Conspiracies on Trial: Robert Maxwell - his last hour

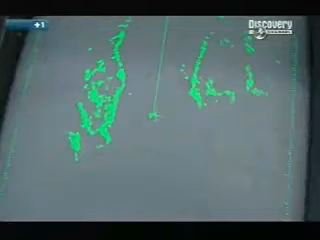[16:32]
on the lookout for oncoming vessels to avoid collision.
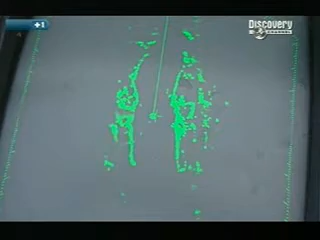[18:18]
To be certain of picking up a vessel, the operator would have to be constantly running through the radar ranges searching the screen.